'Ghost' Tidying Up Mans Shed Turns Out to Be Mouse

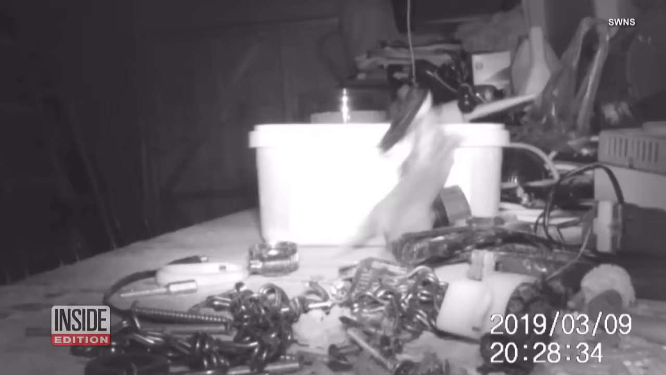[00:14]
72-year-old Stephen McKeers has a new buddy who's been hard at work playing hide and squeak and tidying things up.
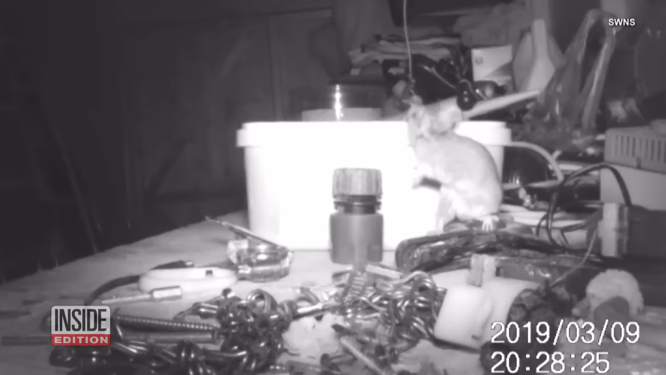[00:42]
The culprit wasn't a ghost but something much cuter. One by one a mouse spent the night putting the items back in their place making sure McKeers' workspace was spotless. The little guy even tried lifting items twice his size.
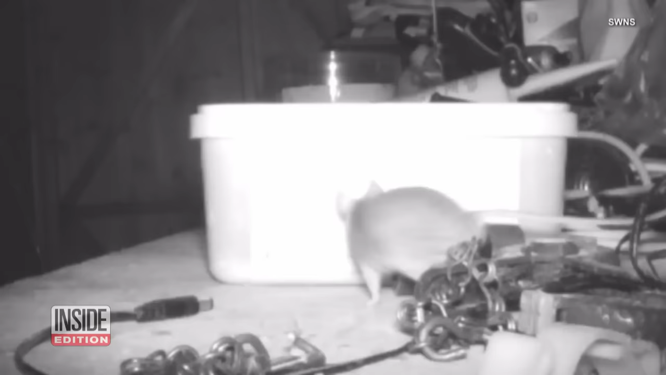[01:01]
But it turns out this mouse isn't the only one with a love for tidying up.
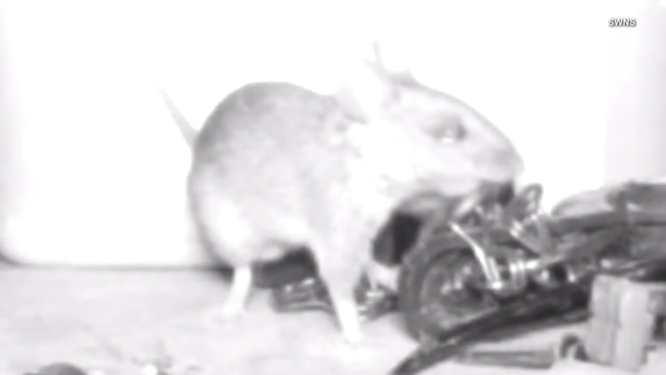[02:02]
As for this little guy, he's earned the nickname Metal Mickey for all his hard work helping his new friend get organized.